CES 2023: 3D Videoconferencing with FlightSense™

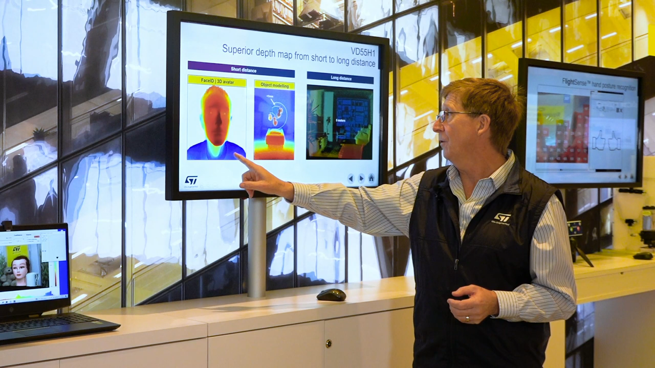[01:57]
As a matter of fact if I click right here you can do face ID that would look like this you can do object modeling in 3D or here's kind of an interesting picture
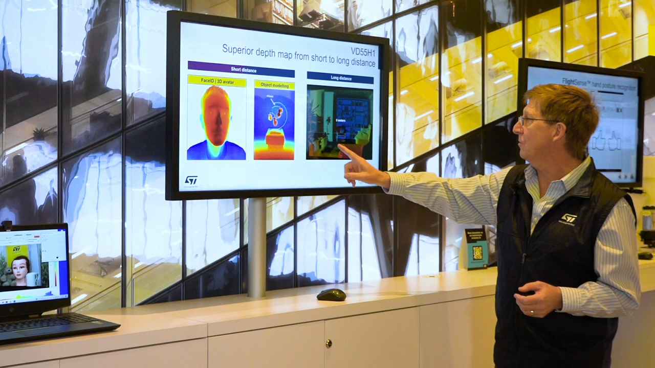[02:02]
up to five meters and each color represents a depth and that is a good way of viewing it.